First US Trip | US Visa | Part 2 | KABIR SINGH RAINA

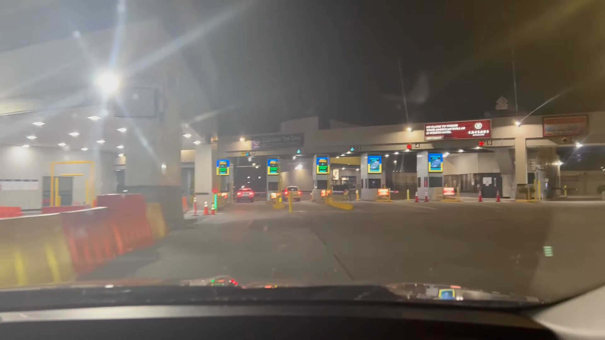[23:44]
ਆਉਂਦੇ ਵੇਲੇ ਆਪਾਂ ਬਰੀਸੋ ਆਏ ਸੀ ਵਾਪਸੀ ਵੇਲੇ ਹੁਣ ਟਨਲ ਵੱਲੋਂ ਜਾ ਰਹੇ ਹਾਂ ਆਪਾਂ ਕੈਨੇਡਾ
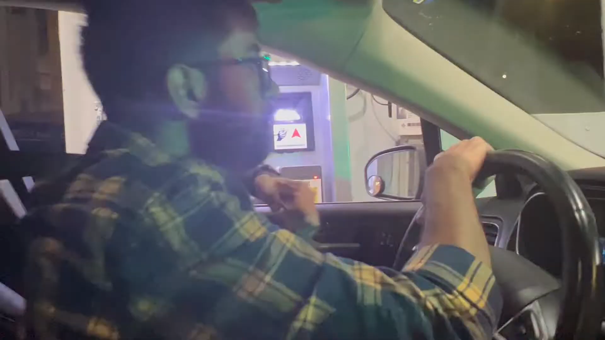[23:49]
ਟੋਲ ਪਲੇ ਟੋਲ ਪਲਾਜ਼ਾ
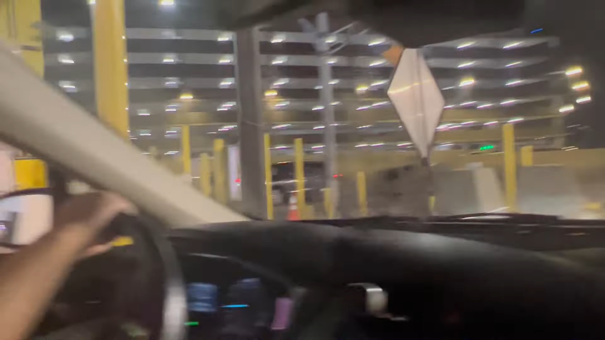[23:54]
ਟੋਲ ਪਲਾਜ਼ਾ ਸਿਰਫ ਵਾਲੇ ਨੇ ਇੱਥੇ ਸਿੰਘ ਜਾਂਦੇ ਵੇਲੇ ਵੀ $6 ਤੇ ਆਉਂਦੇ ਵੇਲੇ ਵੀ $6 USA
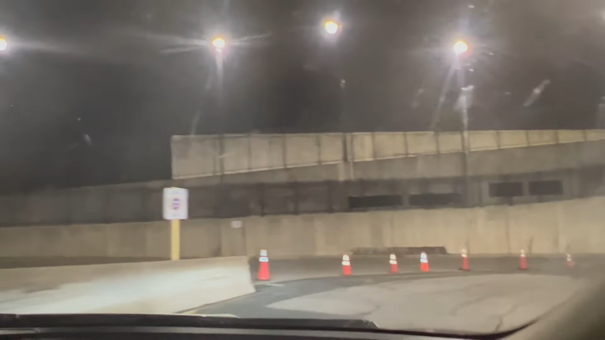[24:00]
ਇੱਥੇ ਸਿੰਘ ਨੇ ਸਿਰਫ ਵਾਲੇ ਟੋਲ ਪਲਾਜ਼ਾ ਅੱਛਾ ਆਹੀ ਪਲਾਜ਼ਾ ਸੀ